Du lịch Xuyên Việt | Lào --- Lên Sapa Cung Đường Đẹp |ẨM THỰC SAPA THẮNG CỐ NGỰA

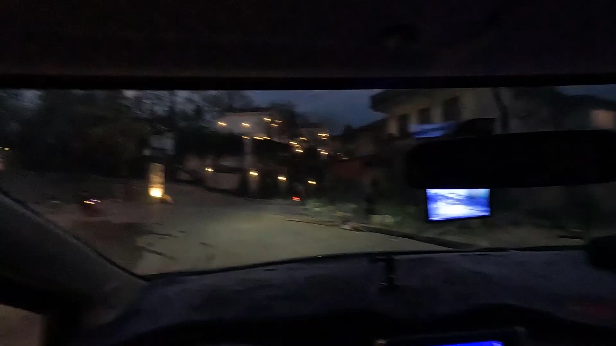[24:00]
Mình đã tới thị xã của Sapa.
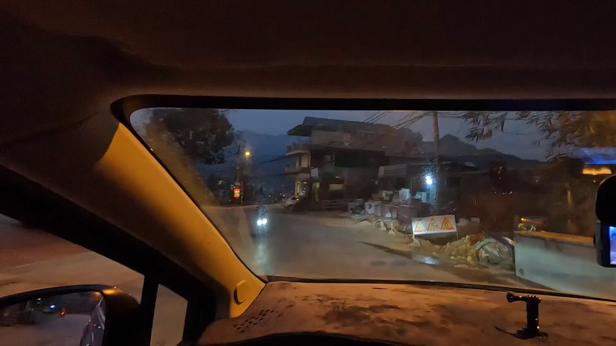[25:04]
Nhìn trên cao này, cho nhìn trên cao xuống thành phố rồi dưới đèn không đẹp lắm. Lát nữa xem. Chị đây. Chị nào? Chị trong làn da tôi làm biết có chị trong làn. Ôi giời ơi, thằng cố này. Thằng cố ngựa Tuấn Anh này. Ui cái nhà hàng nó kinh thế. Nhì. Mẹ bảo không bằng cái rút nữa đi.
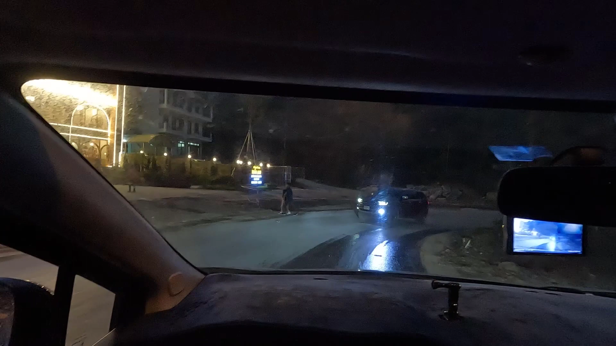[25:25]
Nhà hàng kinh không? Đấy khách du lịch này.
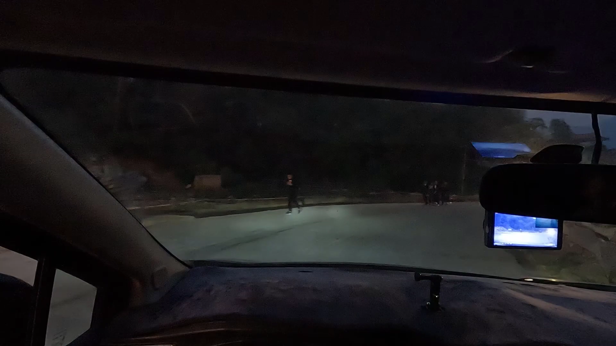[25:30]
Ra đào ra có cái nhà hàng này. Đấy khách du lịch đấy. Đào lao. Dám kêu không bằng cứ rút nói nghe vào. Đến đấy mà nói như vậy nó cười vào mũi đấy.
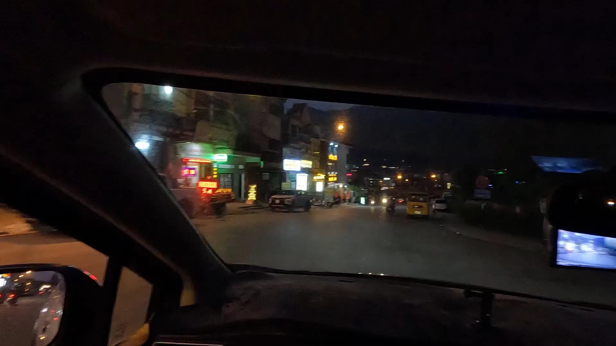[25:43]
Hổ mất về. Thì đấy, trên này thì đều là dốc thế này hết mà. Ơi đẹp chưa này? Đấy, đẹp bằng cái rút chưa? Hay là không bằng cái rút?
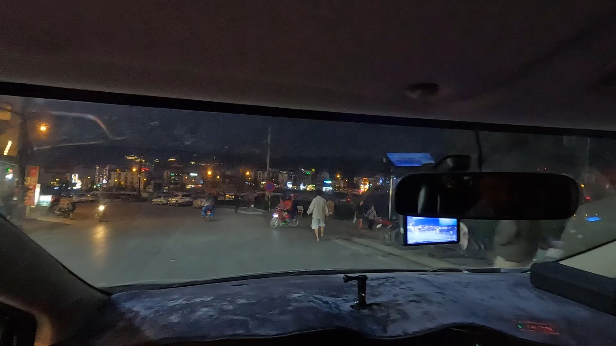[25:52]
Mua đứng xuống, mua đẹp. Mua đứng xuống. Đó. Và thắm nhập là có bằng 1/10.
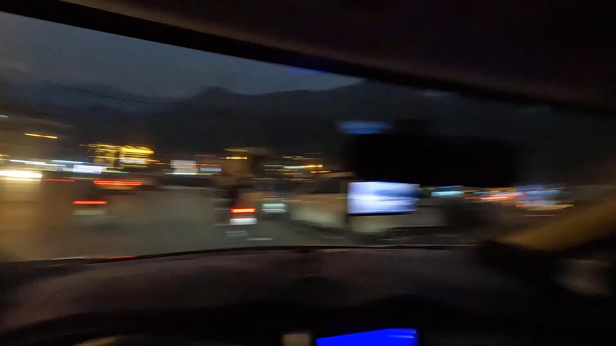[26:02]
Mường Thanh kìa, bằng Mường Thanh Sapa thì đâu có Mường Thanh. Đến rồi đó cậu ạ. Hả? Đến rồi đó. Sắp tới rồi. 300m rồi. Đây đạt đường đến phủ xuống nhà đây 478 rồi.